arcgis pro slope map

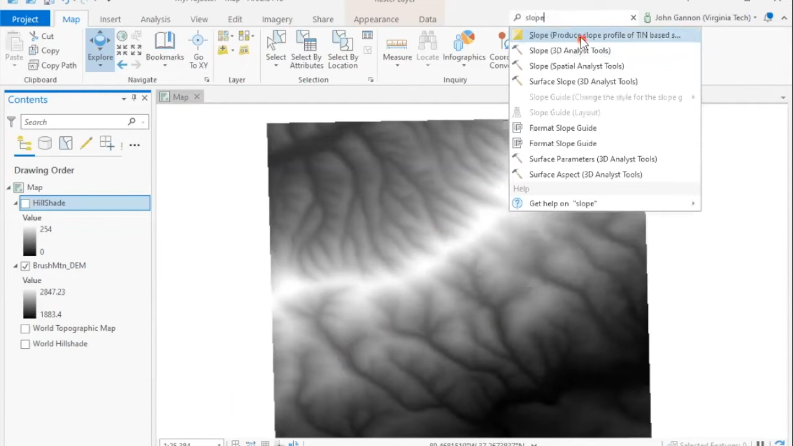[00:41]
And you can see this kind of gives us a better represent a visual representation of what the landscape looks like. So we're going to pair that with slope. So the first thing we want to do is generate our slope grid. So I'm going to search for slope, you can see there's several slope tools, we want to use the spatial analyst one, and input our raster here, the digital elevation models. Now, it's very, very important. If you have a hillshade or other stuff in here, you want the DEM, not the hillshade, the hillshade values are really just colors that associate, that help us visualize the landscape. They don't have like an elevation associated with them. So the slope, if you generated slope from the hillshade, it would just be nonsense.
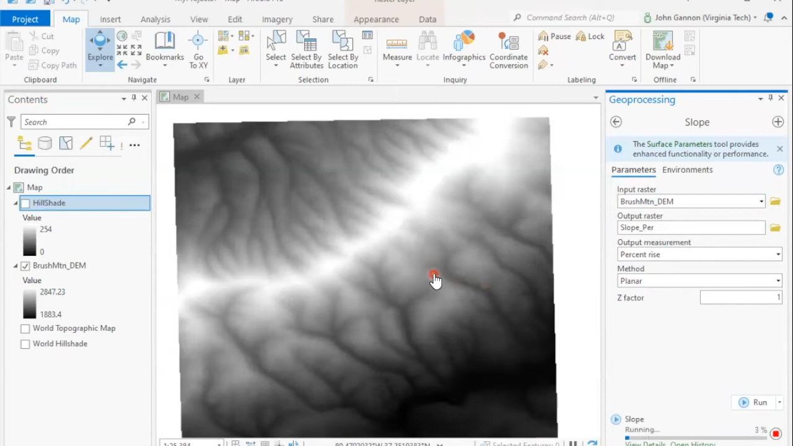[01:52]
make it slope per, so we remind ourselves that it's in percent. And then with that set up, it's pretty simple, just going to run. And this will take longer, depending on how big your digital elevation model is. So this one's pretty small, but it is one meter resolution, so it takes a second. So you can see, we can see slope on the landscape, you get kind of a decent idea of what it looks like. But what we can do is take this and give it some
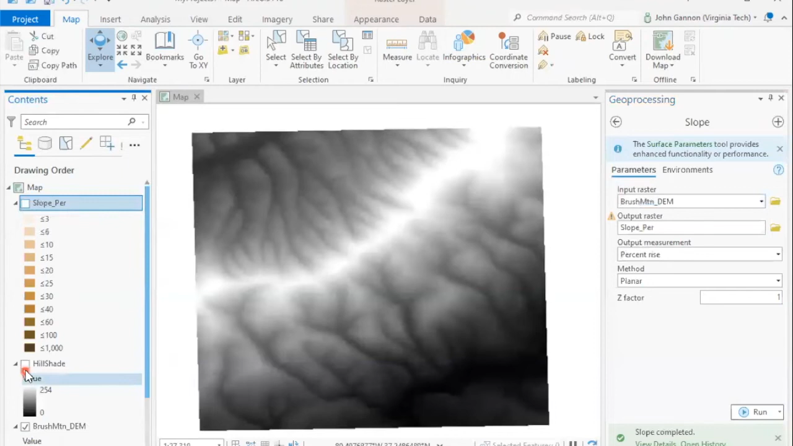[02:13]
transparency so that we can see the hillshade underneath. And what that'll allow us to do is kind of see what our position looks like in the landscape with that overlay of slope.
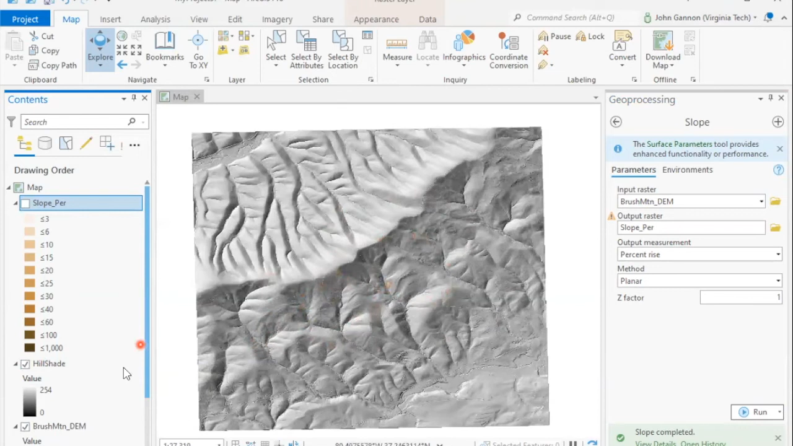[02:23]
So I'm going to turn the DEM off, just have the hillshade and the slope, and now I'm going to make this transparent.
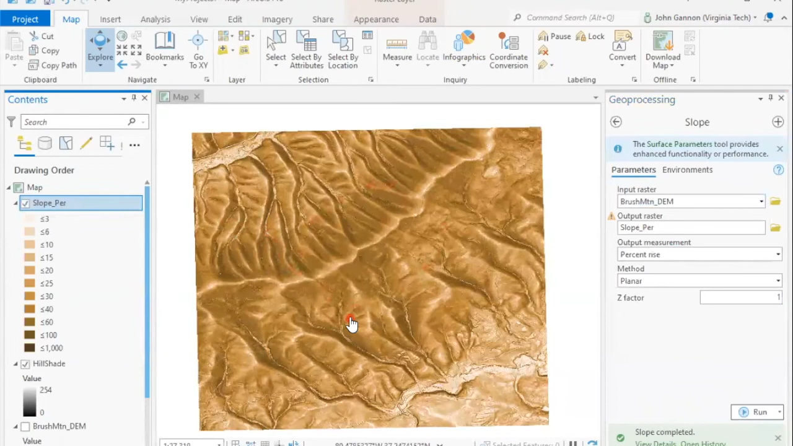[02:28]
And it's a little buried, but if we right click,
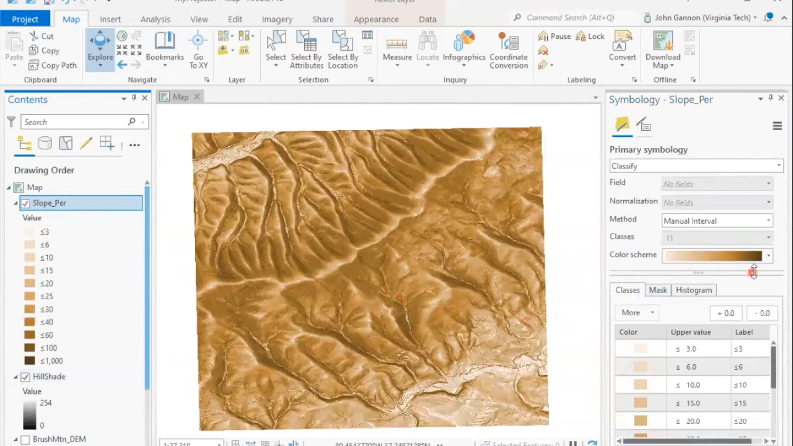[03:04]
You can definitely see it gives us some context. Let's see if we can, let's make it a little bit more transparent, about 70%. There
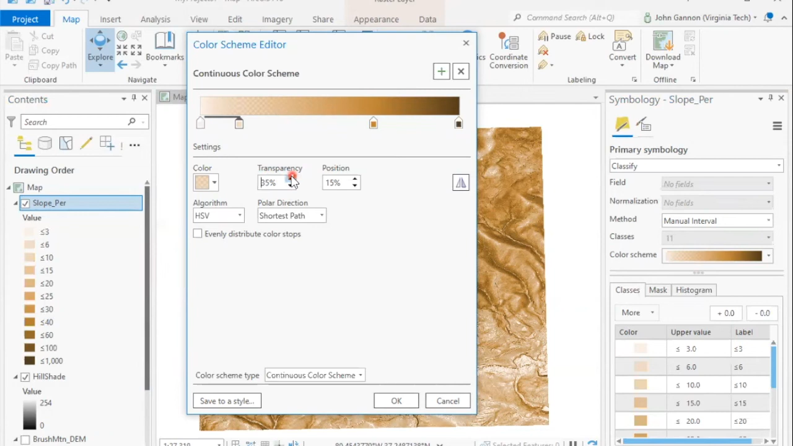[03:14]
we go.
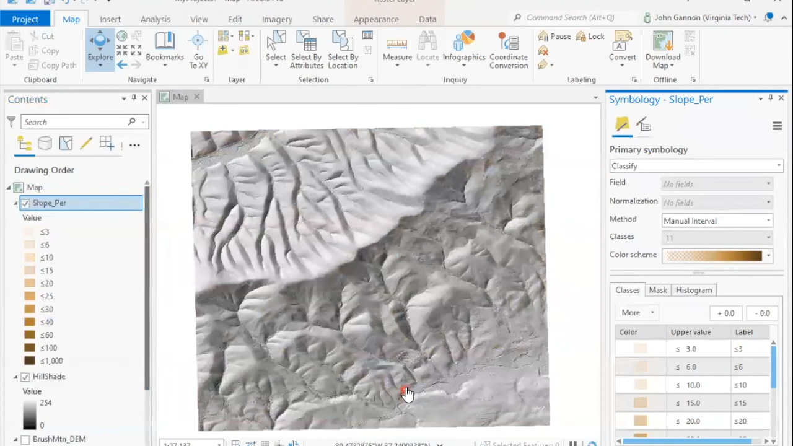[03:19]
That looks neat. So now we can kind of get an idea of where we are in the landscape and what the slope looks like. So we can see that these hill slopes are really steep, etc. And so you can play around with different paths,
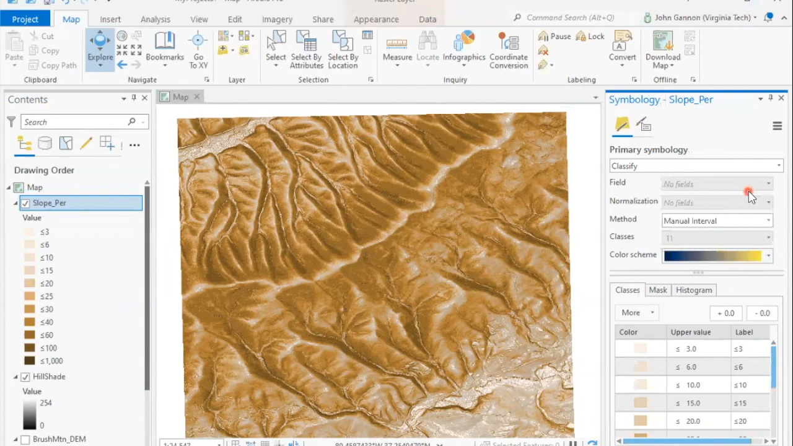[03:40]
different color schemes that could make this more stark or allow you to see more detail, etc.